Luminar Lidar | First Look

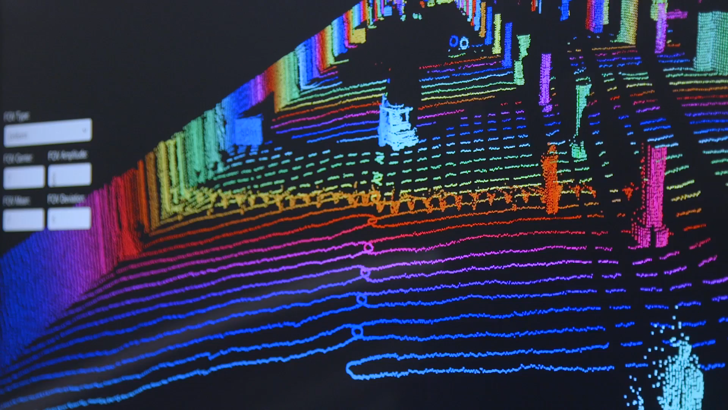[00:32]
So five years ago I founded this company Luminar with the goal of being able to develop high resolution long-ranging LiDAR centers specifically for the autonomous vehicle industry.
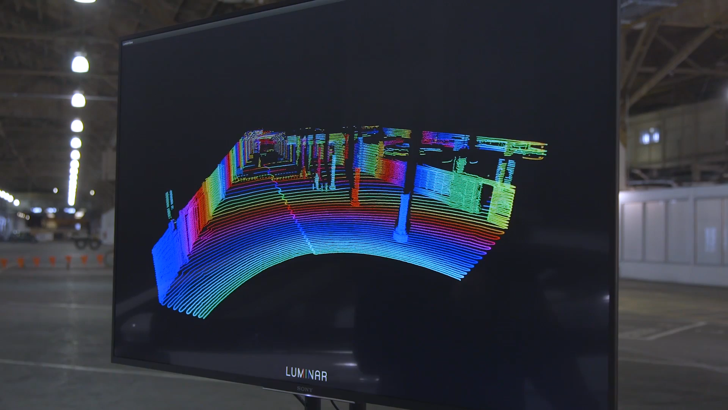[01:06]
For example high-end Velodyne's HDL64E uses a 903 nanometer wavelength.
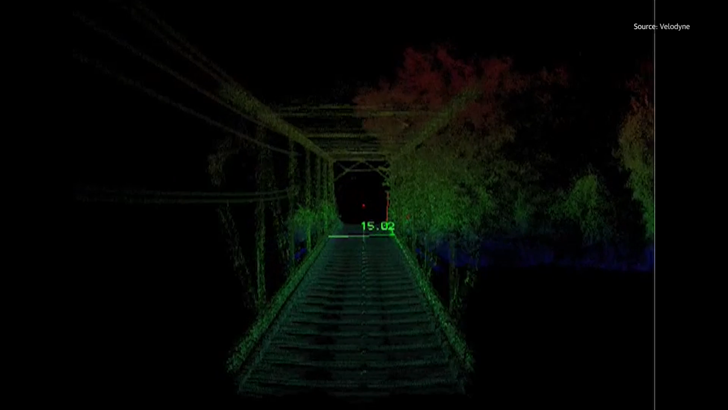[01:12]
Numbers aside the demonstration was impressive with the system seeing a black panel over 200 meters away.